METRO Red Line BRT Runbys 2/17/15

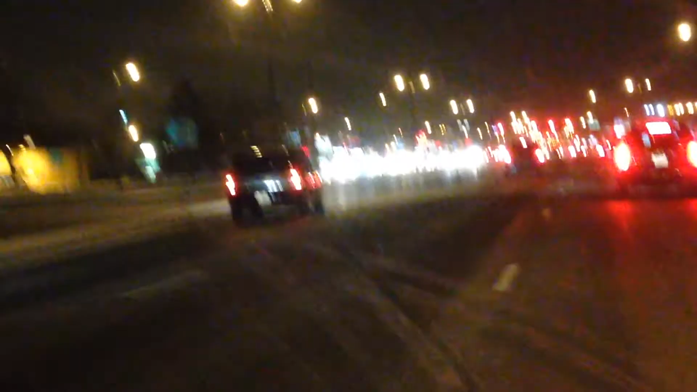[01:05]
I don't know. I don't know. Oh, yeah. There's one. There's one. Leave it. But there should be one that is just in there.